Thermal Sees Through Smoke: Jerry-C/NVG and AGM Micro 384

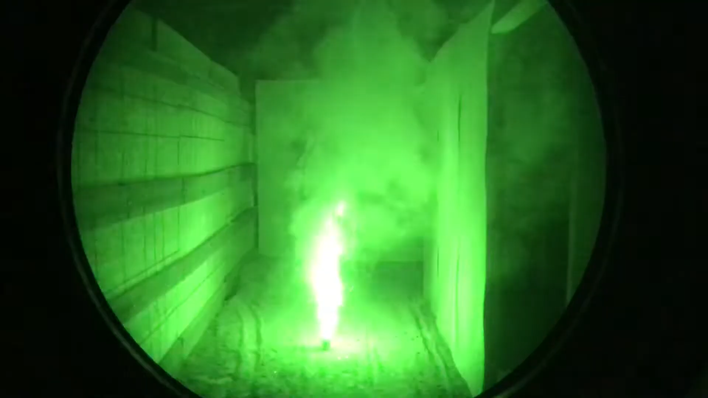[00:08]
no dude i can't see you through the through the smoke oh really i can see you with
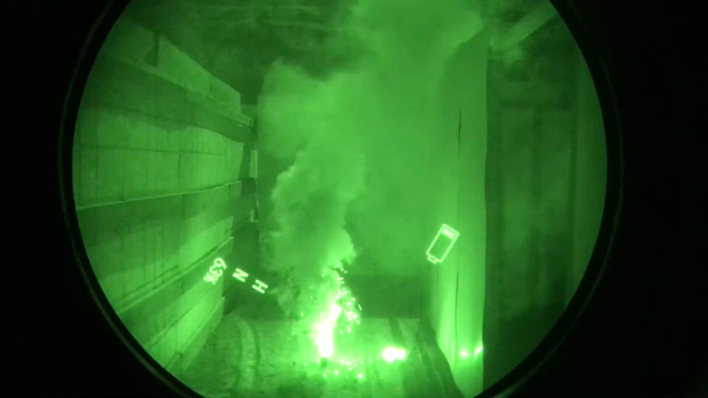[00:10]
the thermal i can oh yeah
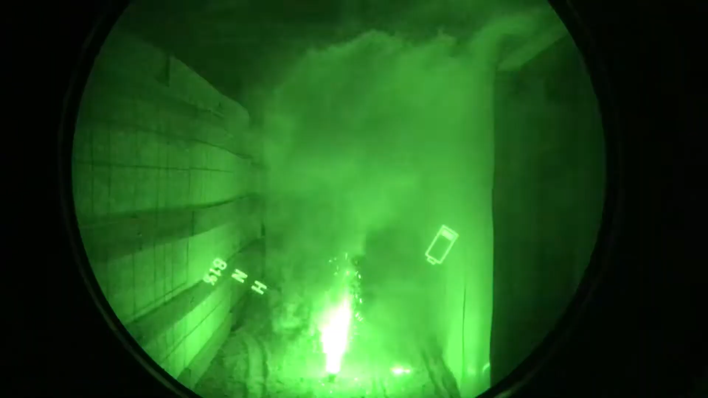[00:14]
whoa
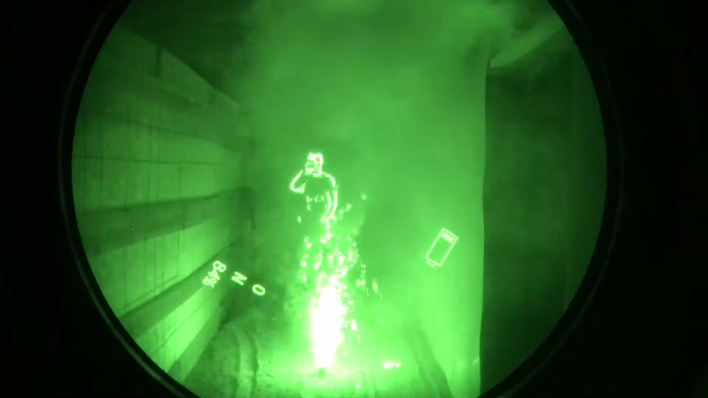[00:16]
that's cool that's pretty cool because i'm like i'm looking through the thermal
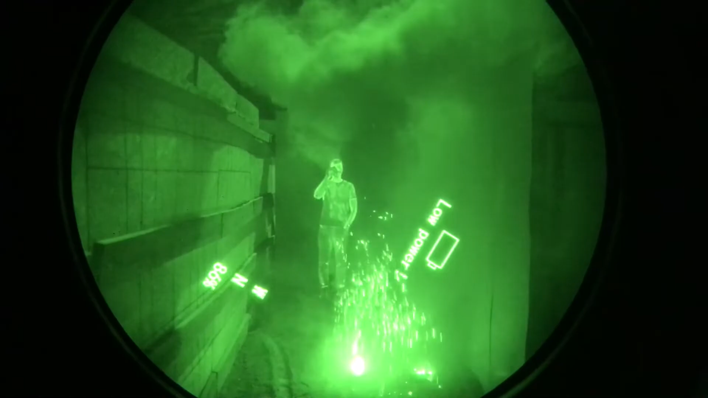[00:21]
yeah but i'm like you know look over i'm like oh it's shell injection yeah i can see you through the thermal through the smoke with the thermal
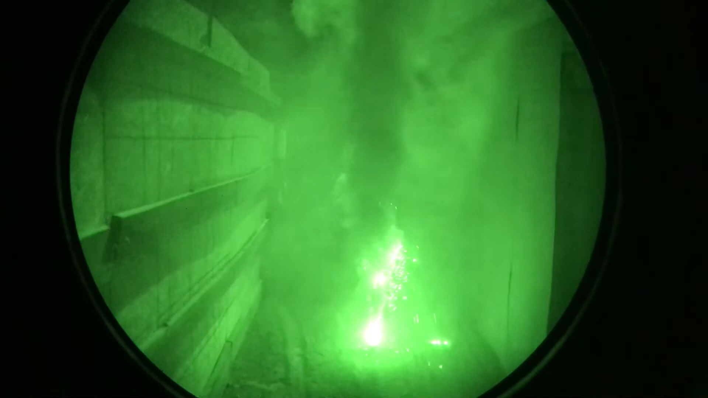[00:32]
what's that let me do a low angle is that okay yeah that's fine
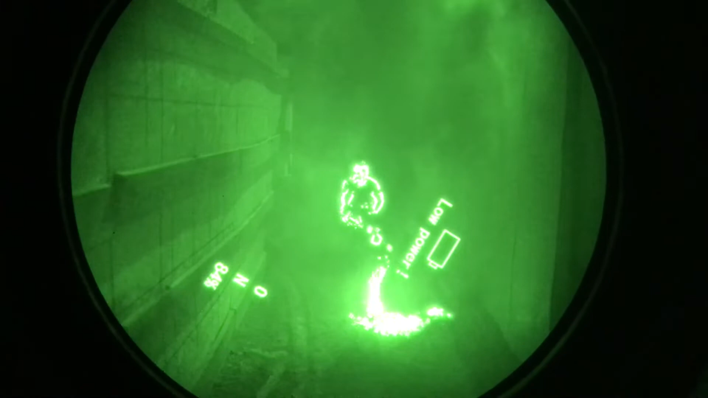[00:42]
yeah if i don't have the cody jerry c so thermal can see through smoke
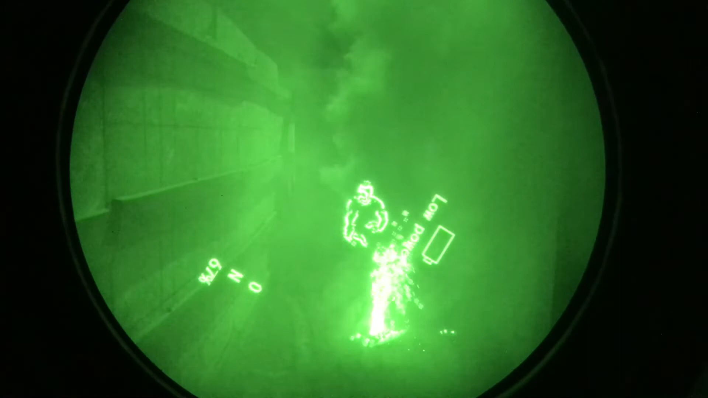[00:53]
uh some say it can go through dust and smoke i've seen examples where it looks through smoke
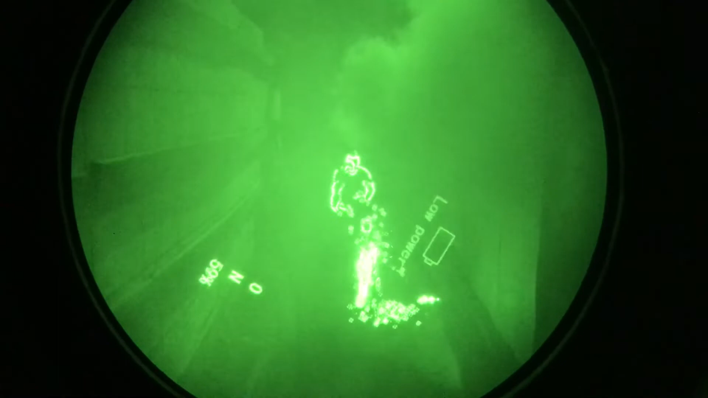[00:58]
dust doesn't really work that well for my for my tests oh fog fog really
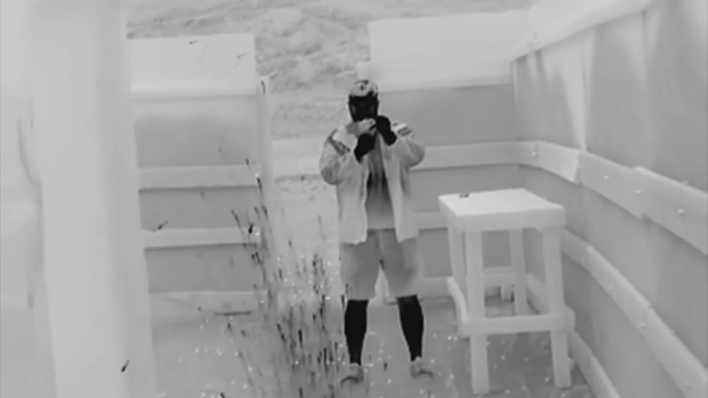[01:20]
whoa that's cool that's pretty cool because i'm like i'm looking through the thermal yeah